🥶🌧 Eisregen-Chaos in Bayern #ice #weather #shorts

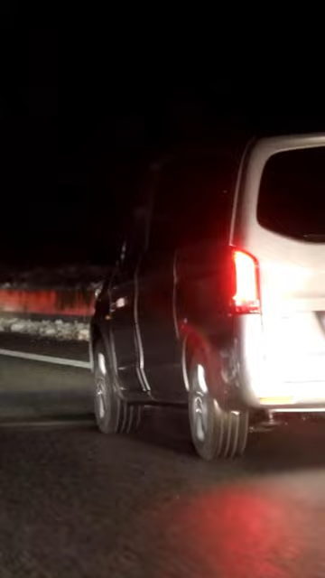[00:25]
Also furchtbar glatt, man sieht es an den Autos, total zugefroren.